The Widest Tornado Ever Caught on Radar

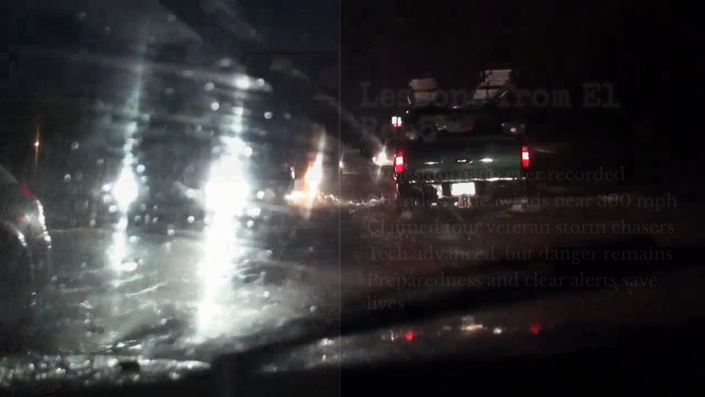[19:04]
That same night, historic flash flooding in the Oklahoma City area claimed 14 more lives.